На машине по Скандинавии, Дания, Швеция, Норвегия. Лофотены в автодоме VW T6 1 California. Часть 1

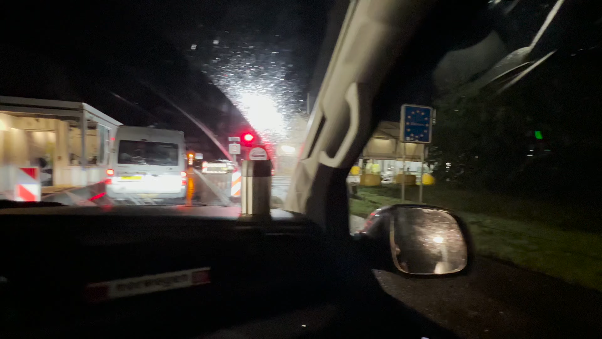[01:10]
Так выглядит граница Германии и Дании.
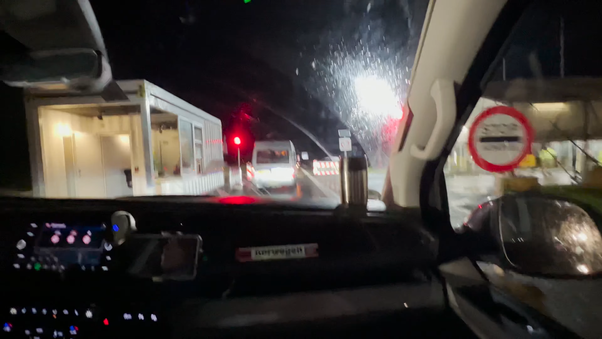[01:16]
Вот знак, так, сейчас красный свет горит.